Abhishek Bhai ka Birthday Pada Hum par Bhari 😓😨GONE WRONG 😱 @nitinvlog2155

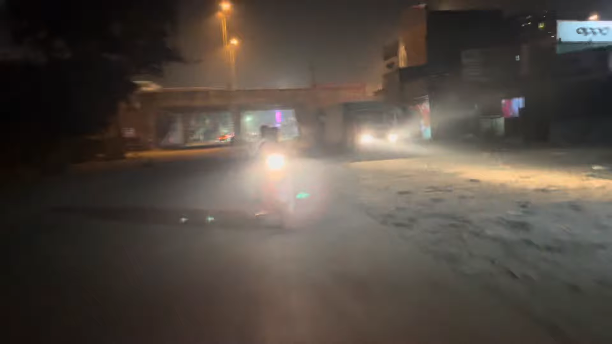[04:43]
हम पहुंच चुके हैं अभिषेक भाई की गली में जहाँ पे अभिषेक भाई रहते हैं, और अभी हम वहाँ जा रहे हैं और देखते हैं क्या होने वाला है आज का सीन।